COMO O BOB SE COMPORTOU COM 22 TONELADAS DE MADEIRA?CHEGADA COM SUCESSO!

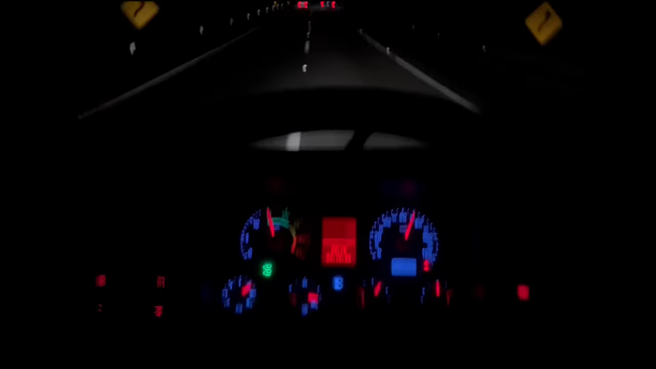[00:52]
Aí vamos ver carregar pra voltar, carregar uma carguinha, pezinho de balança, né? Pra ver quantos dedos vai ficar do kart ali.
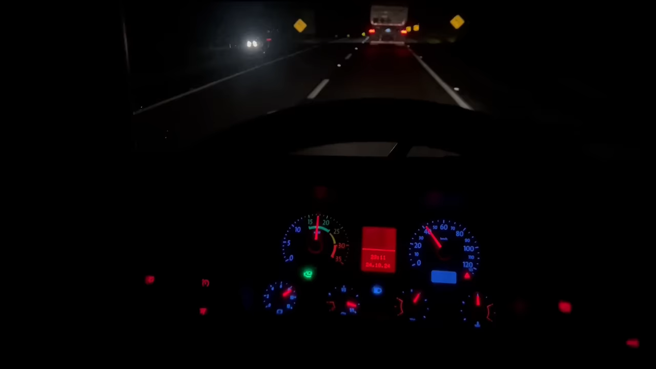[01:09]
Dependendo. Vamos deixar assim, senão vamos ter que ou botar a suspensão ou botar um reforcinho. Daqueles que nós tirou, um reforço mais grosso que tem lá. Você tá doido. Carregar uma carguinha de levezinha, pezinho de balança, pra ver como é que vai se comportar. Aí, ó, o cara quebrado aqui, ó.